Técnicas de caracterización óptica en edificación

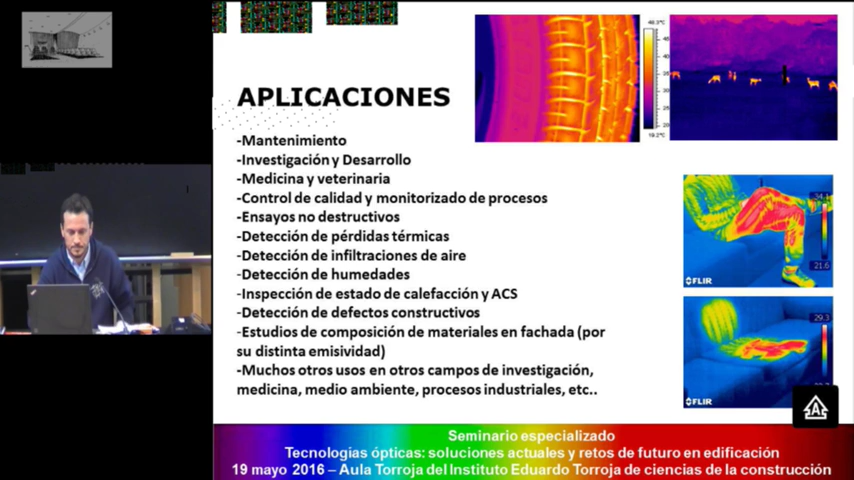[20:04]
temperatura detección de pérdidas térmicas en edificios las infiltraciones las humedades y bueno y la inspección de instalaciones térmicas y en las aplicaciones a edificación pues la más típica y es
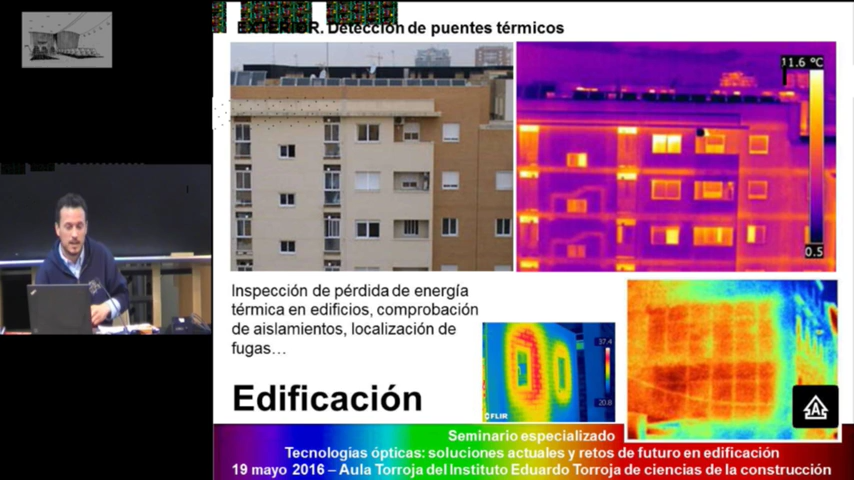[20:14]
cualitativa pues es la caracterización de los puentes térmicos la detección de fallos en el aislamiento térmico de la envolvente en este caso en este caso pues por ejemplo aquí se puede ver como un paramento de fachada pues no ha sido aislado puede servir para inspección de obras de la ejecución de las obras la detección de fugas de calor por radiadores en este caso que vemos aquí pues se puede estudiar el aplacado ¿no? de exterior de una fachada y pues se detectan los desprendimientos puesto que al
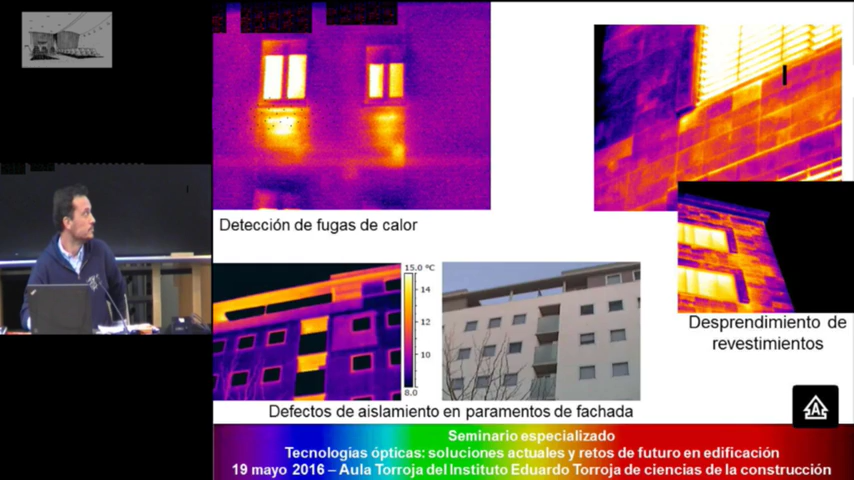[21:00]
On screen: scale top 15.0°C
haber bolsas de aire entre el aplacado y el y la base portante pues no transmite de la misma manera el calor podemos detectar humedades en este caso la primera imagen es una cubierta plana pues todas las zonas las zonas que contienen humedad están más frías debido al enfriamiento que se produce por la evaporación y bueno pues podemos caracterizar humedades que a veces son muy difíciles de conocer su origen ¿no? pues en este caso son una humedad por fallos en una bajante
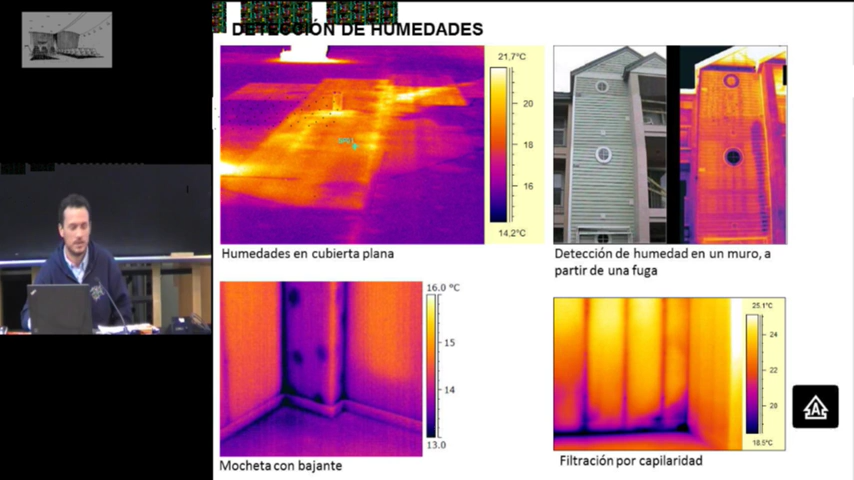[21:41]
y en este caso pues tenemos una filtración por capilaridad que viene desde el terreno ¿no? y entonces sin necesidad de romper el cerramiento podemos averiguar muchos datos acerca del origen de estas humedades ¿no? también nos sirve para hacer para la detección de pérdidas térmicas por filtraciones en este caso son imágenes termográficas tomadas en un ensayo de puerta soplante ¿no? de blower door que es muy típico por ejemplo en el control de edificaciones passive house o que hemos realizado también en el instituto en la monitorización de viviendas y mediante una
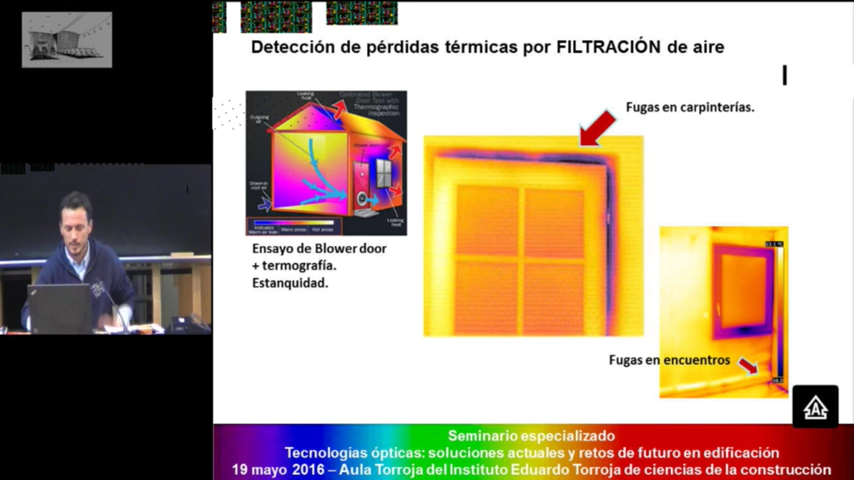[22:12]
metiendo presión a la vivienda pues forzamos estas filtraciones y mediante la cámara es muy fácil detectar por donde se producen ¿no? y bueno pues otra aplicación pues sería por ejemplo desde el exterior la comprobación de la eficacia de protecciones solares ¿no?
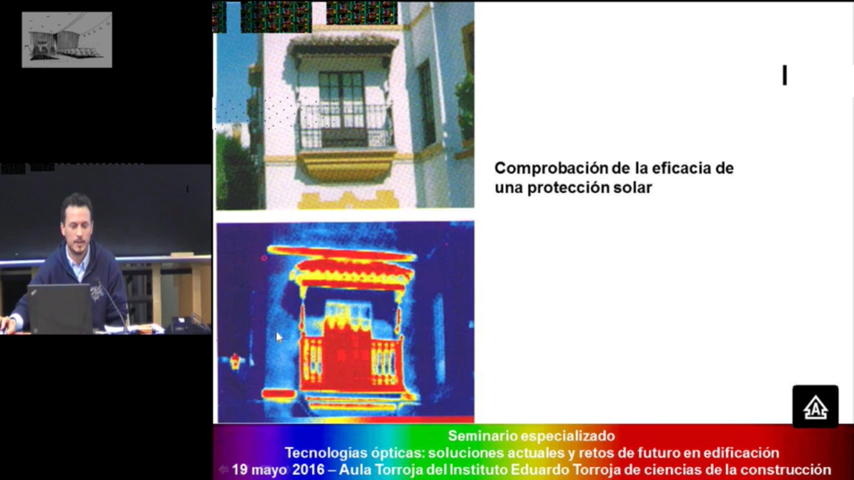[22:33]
por el detectando el calentamiento que se produce en el muro por la radiación solar en el interior pues también podemos obtener datos de de puentes térmicos en este caso pues tenemos un capialzado los puentes térmicos de esquina pero también pues cables o conductos o tuberías que se encuentran sobrecalentados ¿no?
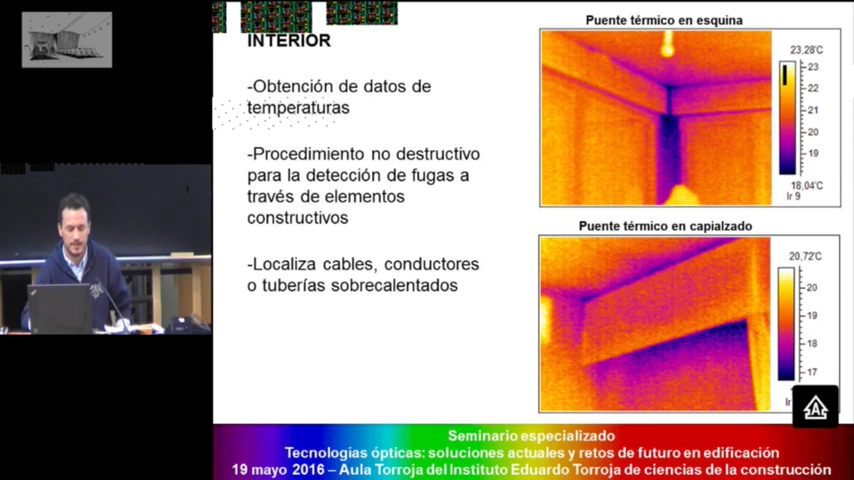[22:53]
On screen: scale bottom 18.04°C
en el control de las instalaciones térmicas pues aquí localizamos las fugas de aislamiento de los de los conductos en esta primera imagen o por ejemplo el desempeño térmico de este radiador que pues se encuentra tiene sedimentos en su base y por lo tanto no está funcionando
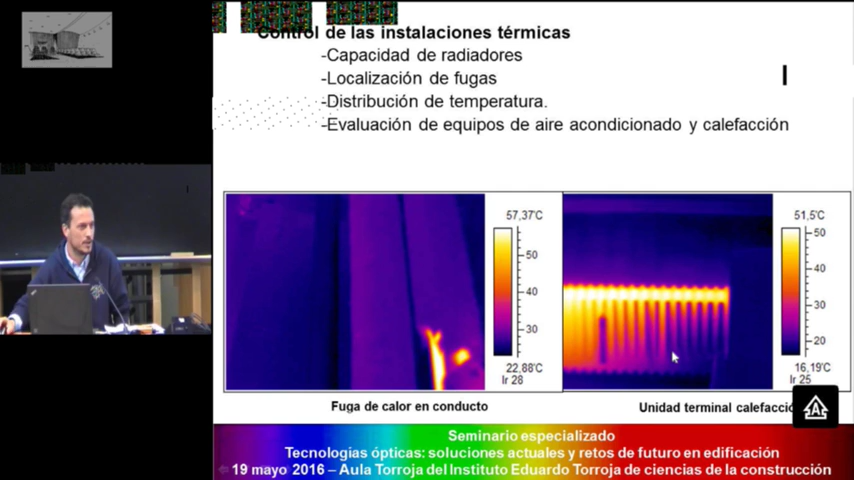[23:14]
en en su totalidad y podemos evaluar equipos de aire acondicionado y de calefacción ver si funcionan los suelos radiantes ¿no? por ejemplo o bueno todo todo tipo de análisis de de conductos que lleven carga térmica ya sea de frío o de calor ¿no?
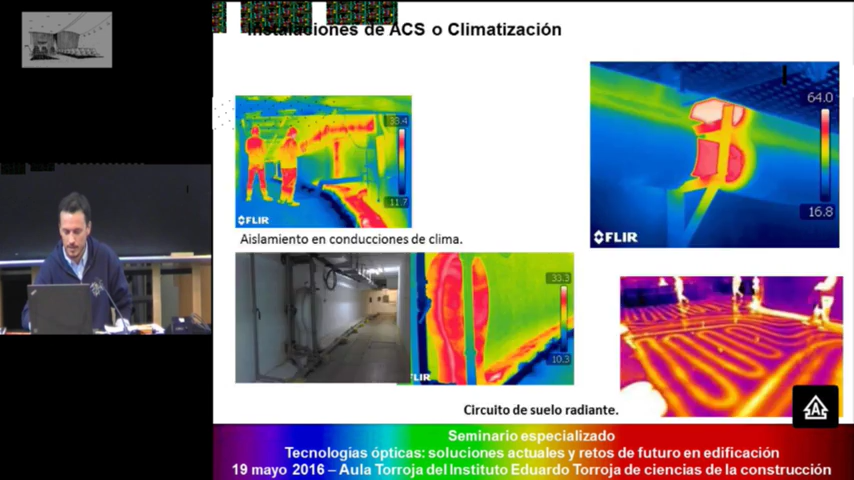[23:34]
algunas precisiones a tener en cuenta para para la adquisición de las imágenes termográficas para que no no den lugar a error es pues que tendremos que hacerla con un ángulo adecuado en general se tiende a evitar la perpendicular con el paramento que vamos a analizar para evitar la componente reflejada que nos daría
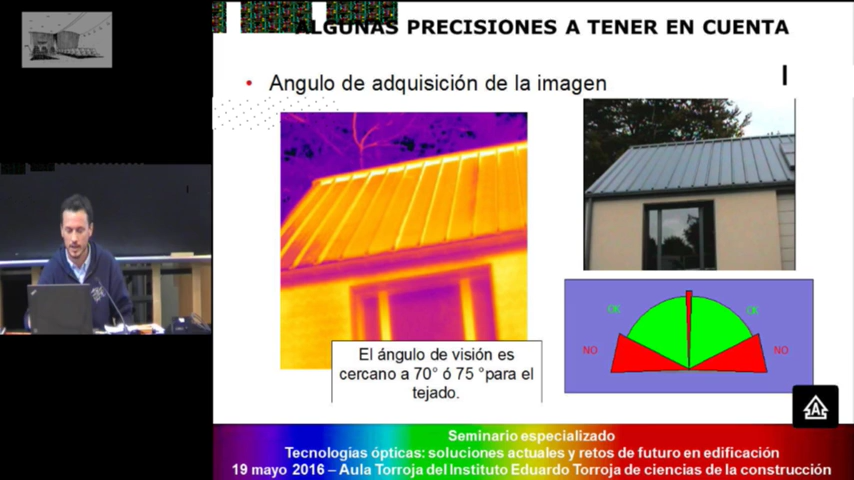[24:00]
lugar a errores en la medición y bueno y tampoco el ángulo muy inclinado ¿no? estas estas dos imágenes son de la misma cubierta en el mismo momento y vemos que cuando se toma desde un ángulo muy forzado pues la cubierta parece más fría de lo que está realmente ¿no?
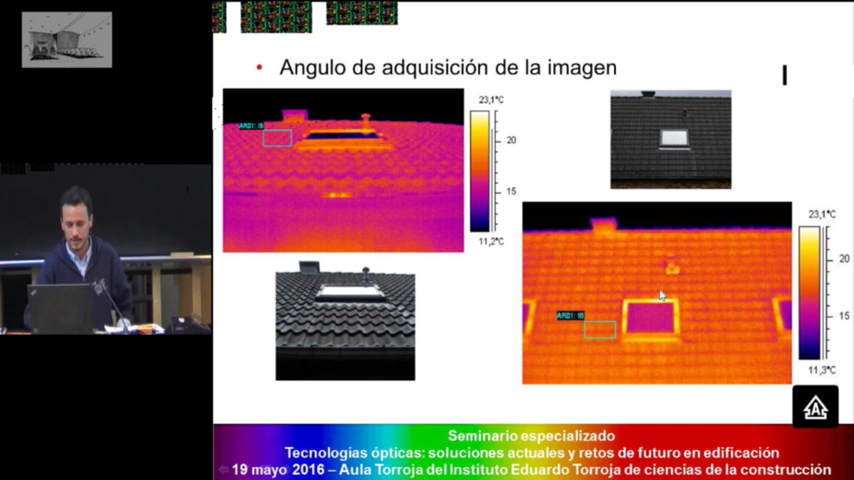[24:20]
On screen: scale top 23.1°C
entonces siempre nos tenemos que mover dentro de ese rango los reflejos que dan también engañan pues en este caso las ventanas o las placas solares están reflejando la temperatura del cielo ¿no? entonces por eso es una técnica que es muy clara para los cerramientos opacos pero para medir los transparentes
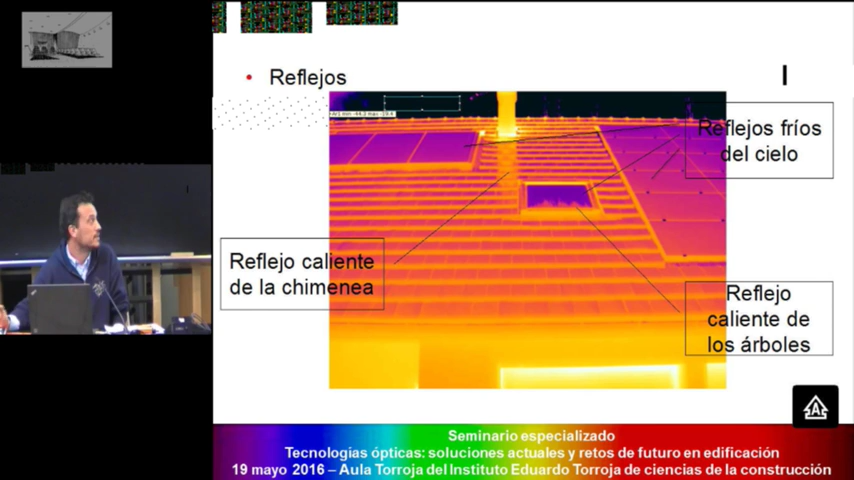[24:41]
que tienen una componente reflejada pues no no suelen ser útiles ¿no? la carga solar también hay que tenerla en cuenta a veces pues nos pueden nos podemos llevar a engaño pues si un cerramiento ha estado sobrecalentado o ha recibido la radiación solar pues la lectura pues nos daría
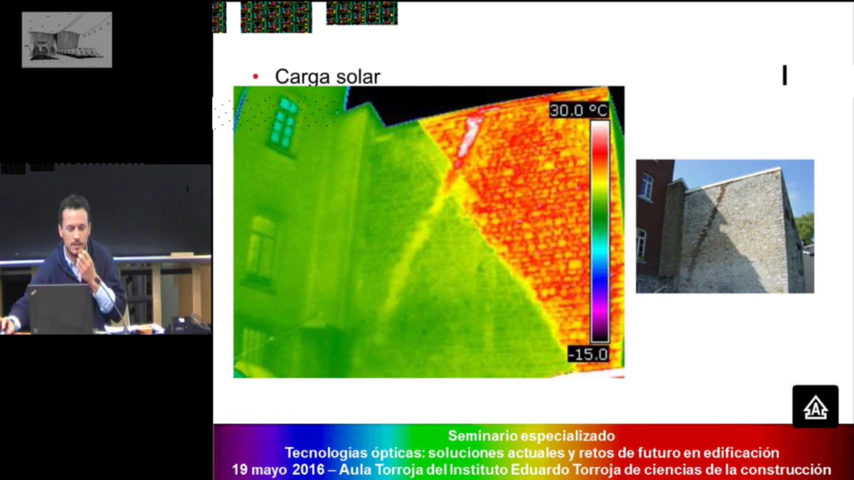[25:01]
On screen: scale top 30.0°C
no nos estaría reflejando el calor que está perdiendo ese cerramiento sino el que ha absorbido de la radiación solar ¿no? por eso se hacen por la noche las termografías ¿no? y el efecto de esquina pues que siempre se produce ¿no? siempre tenemos que las esquinas están más frías pero esto no quiere decir que necesariamente tengamos un puente térmico ¿no?
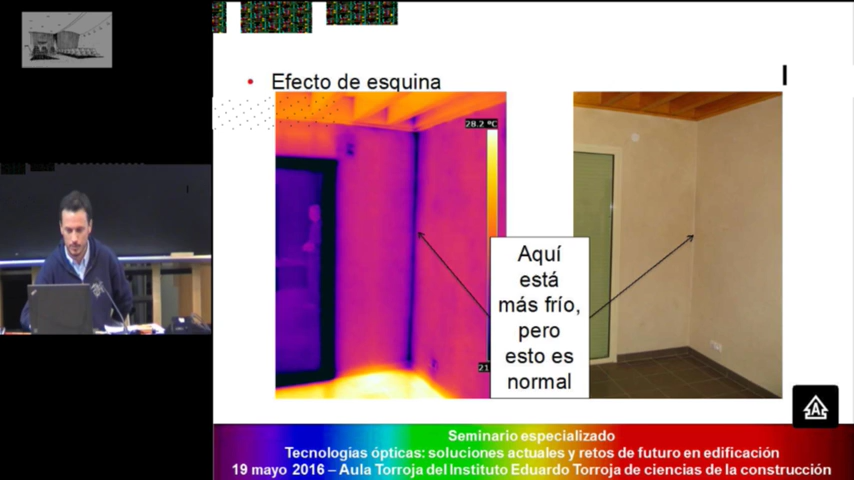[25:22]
On screen: scale top 28.2°C
y bueno también los efectos convectivos se pueden observar y pues encima de esto es el efecto de pluma encima
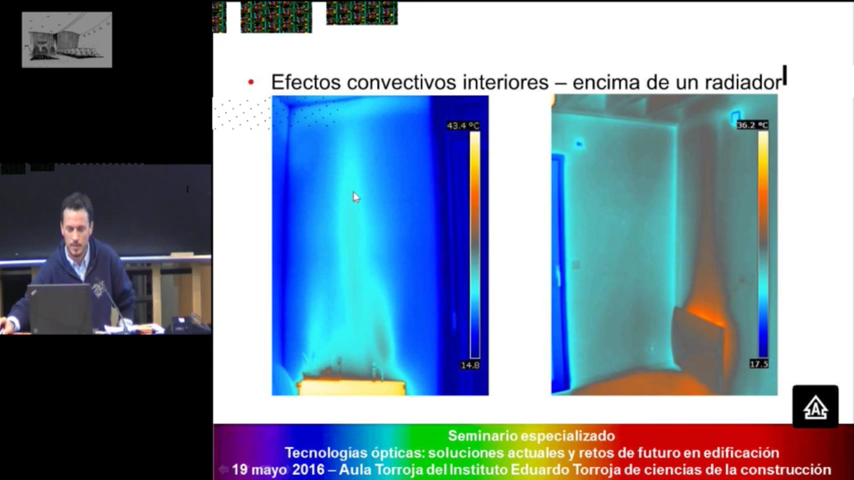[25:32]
de un radiador esto no quiere decir que el cerramiento esté más caliente sino que es el efecto convectivo ¿no? del aire y el y el y el